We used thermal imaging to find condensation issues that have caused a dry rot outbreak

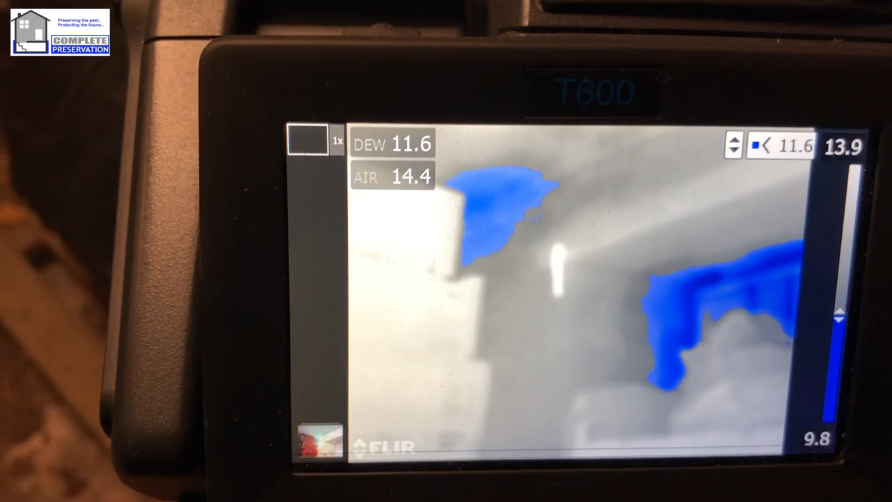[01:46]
so just by using the thermal image we can locate the coldest areas
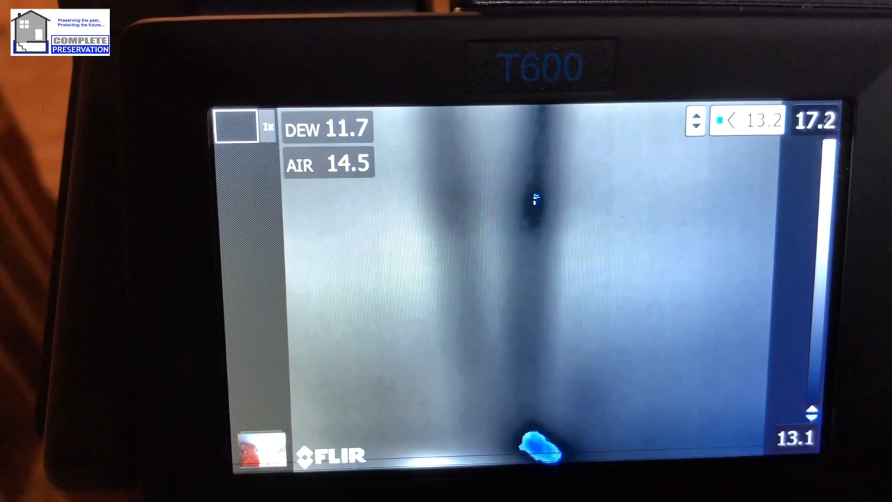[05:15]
and this is where there's a lot of water so there's a lot of moisture about